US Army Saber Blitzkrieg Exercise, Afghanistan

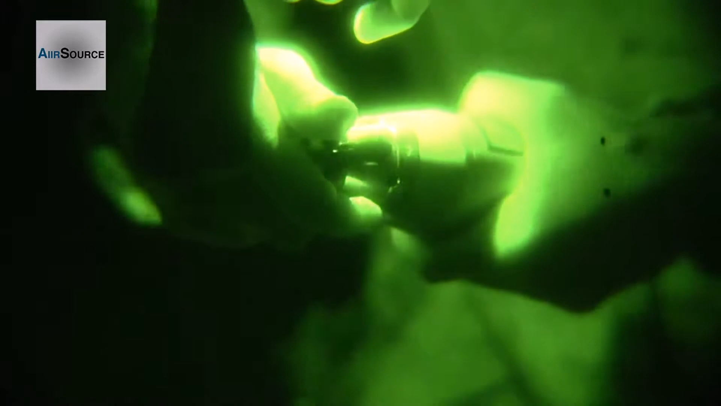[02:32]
Here's the 10 mark. Mm-hmm. 10 seconds. Mm. Up 20. Mm-hmm. Don't go backwards.
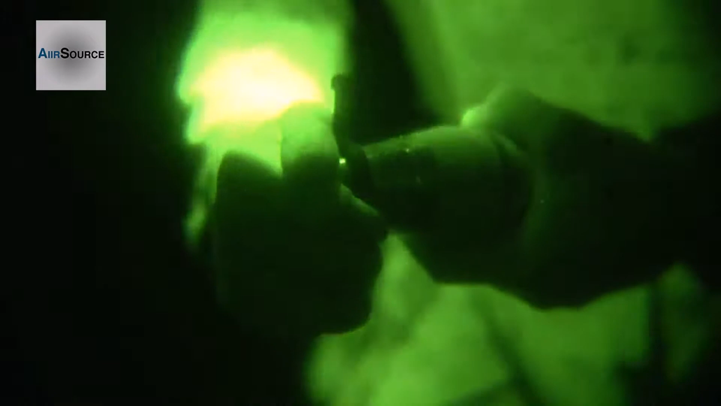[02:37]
Just go all the way around, sir. Mm-hmm. Mm.